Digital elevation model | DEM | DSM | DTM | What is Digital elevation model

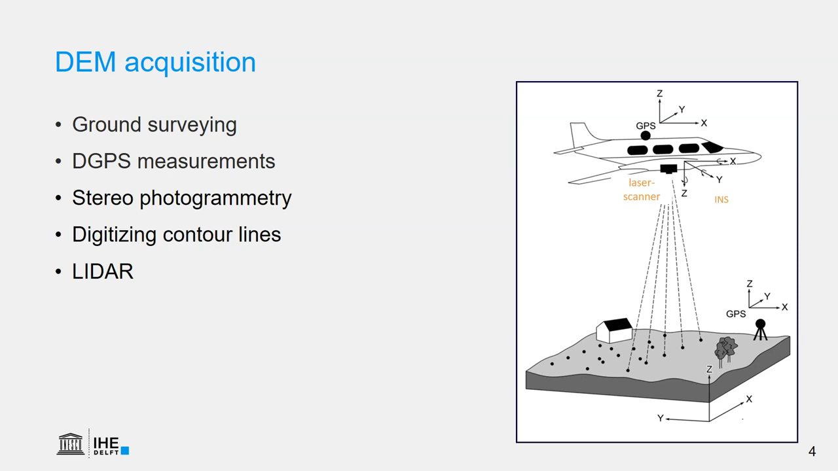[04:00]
This generates a lot of very accurate points, which need to be post-processed and also interpolated to get a raster. If we don't have access to all these other acquisition methods, we can always use the radar interferometry method.
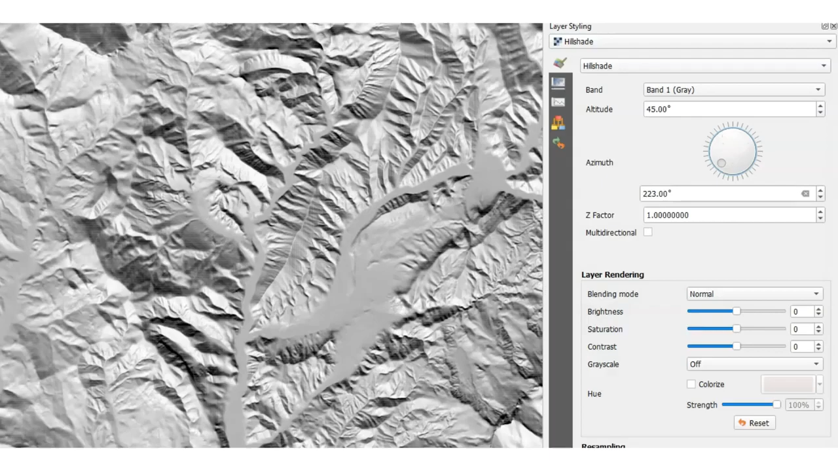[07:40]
However, if we put it in the southeast for example, this will give an inverted relief, as you can see in the animation.
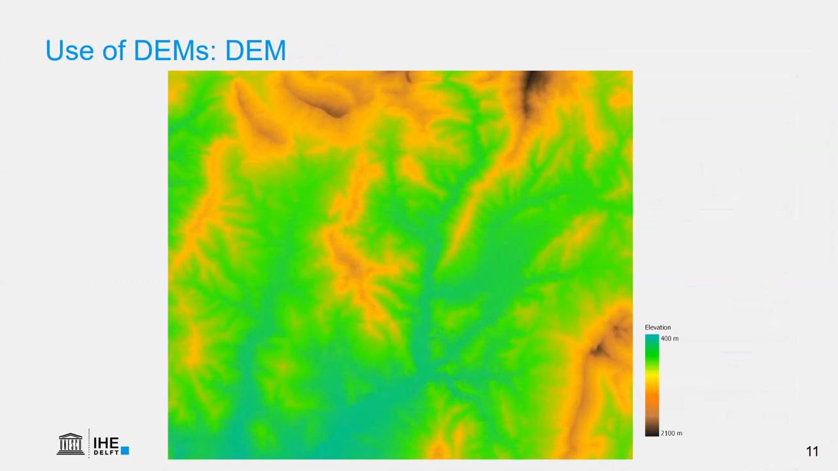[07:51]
A nice visualization trick is to combine this raster DEM with the hillshade, and in that case we get this more dramatic view.
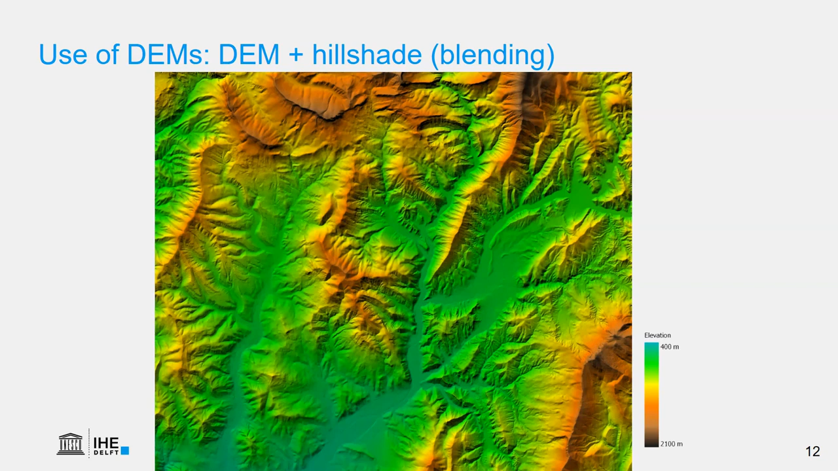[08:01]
We can either use transparency, but more impressive is to use the blending if your software supports this. This is made in QGIS. The elevation data can also be visualized using contour lines.
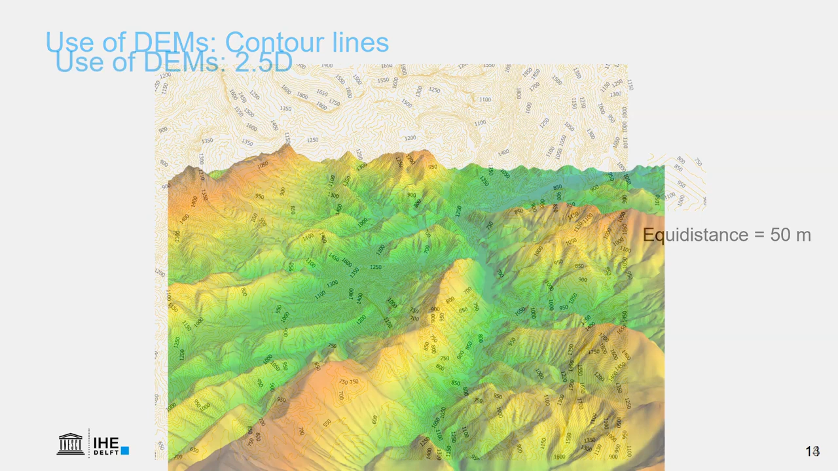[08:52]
We can also visualize elevation in so-called 2.5D. It's not real 3D because then we need special devices, but the effect of 3D is created by perspective and by shading.
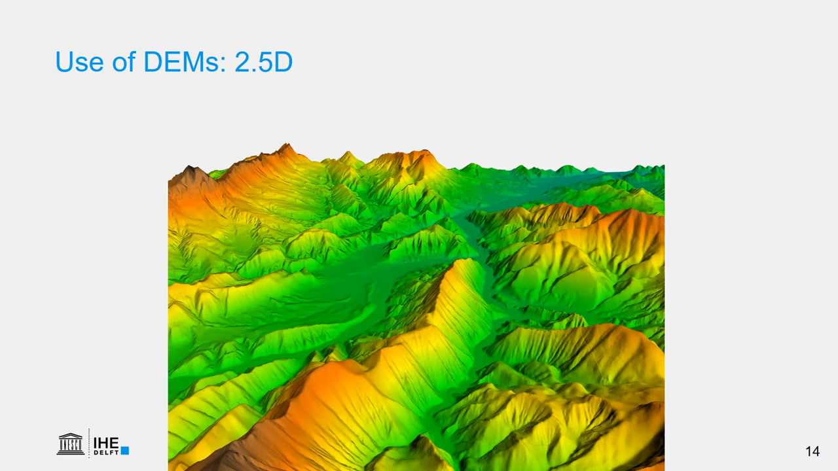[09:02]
In a GIS we can also visualize this in animations, which gives us further insight in the study area.
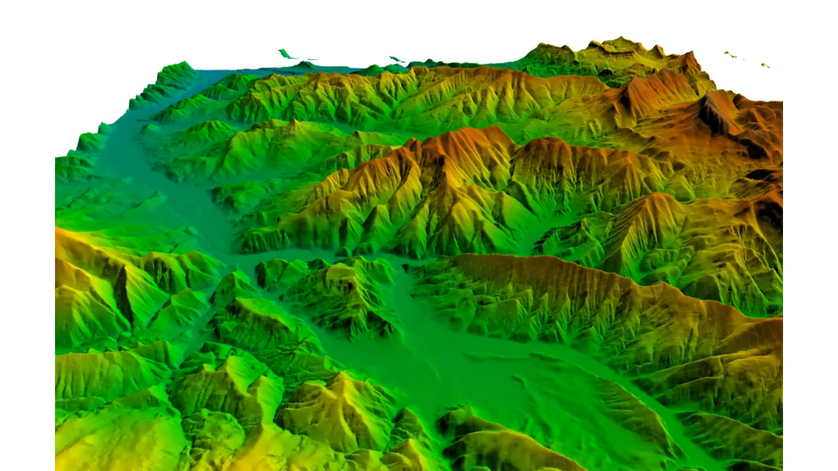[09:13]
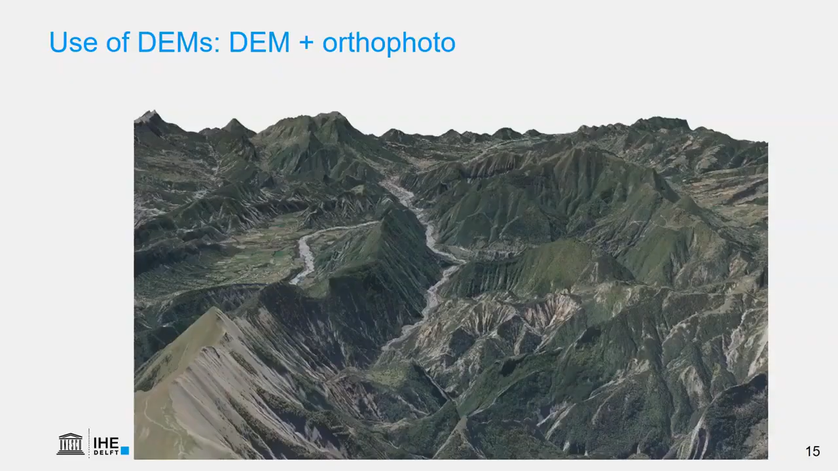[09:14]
Besides looking at the color of a DEM, we can also drape an orthophoto or a satellite image over the DEM. Like in this case.
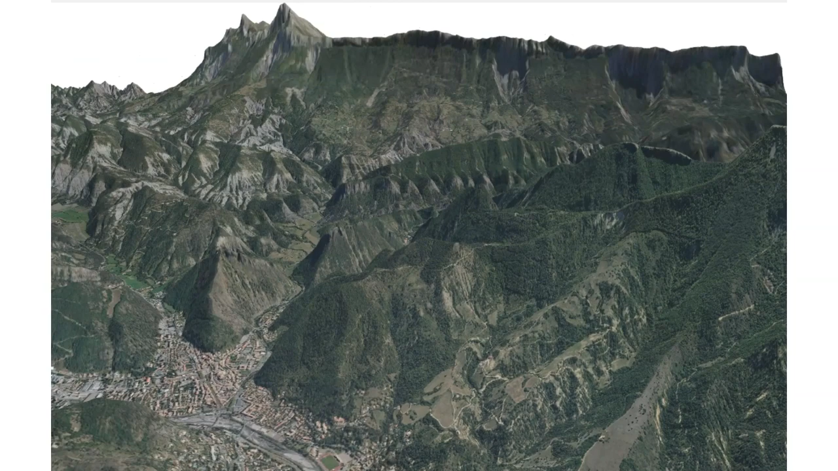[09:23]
And here we see the animation of the area around Digne-le-Bain, where we can further interpret the shape of the hills,
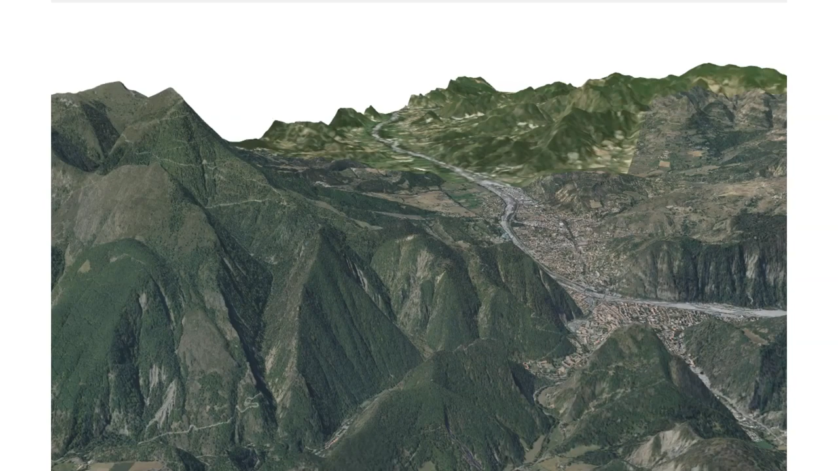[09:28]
the geomorphology for hydrological applications. In a GIS we can also calculate the slope from DEMs. We can choose between slope in degrees or in percentage.
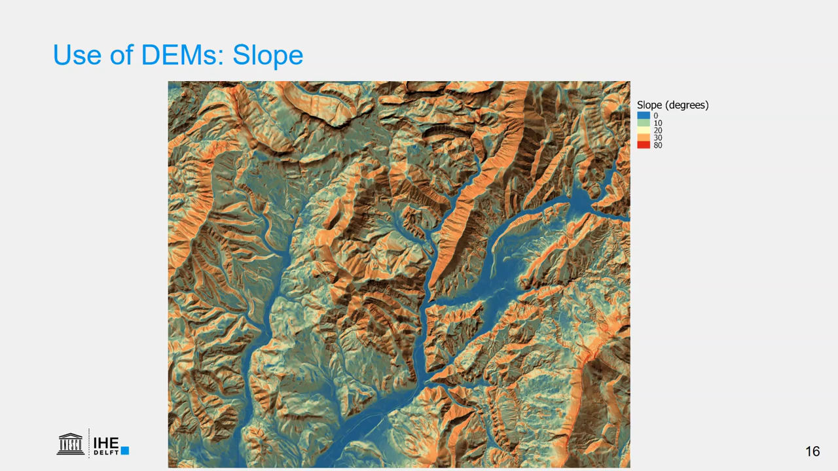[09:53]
Here we have calculated it in degrees and we have blended the result with the hill shade to better interpret the results. And the color scale from blue to red. The more red it is, the steeper the slope. Another layer that we can derive from digital elevation models is the aspect. The aspect is the orientation of the slope and usually reflected in compass direction. Note that in this case we need a circular or directional legend, where north and south and east and west are opposite. The aspect is a useful map because the orientation of the slope determines the amount of solar radiation that is received by the slope.
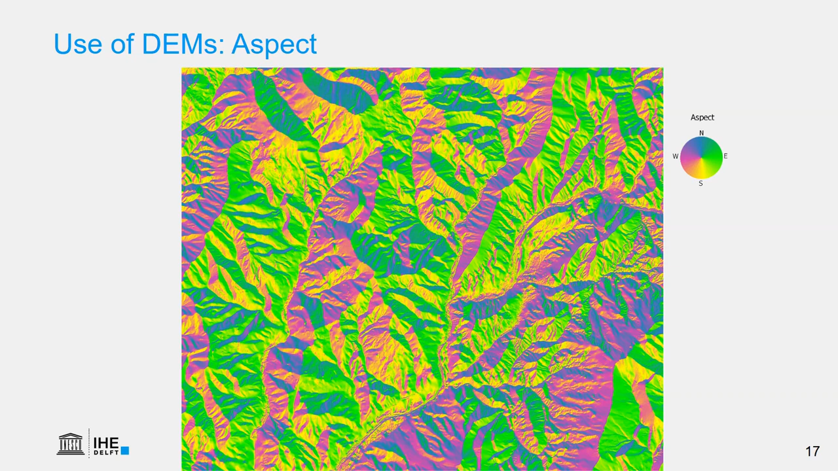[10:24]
And that affects the hydrology and growth of vegetation for example. Which also affects erosion and weathering. In this example we see a viewshed.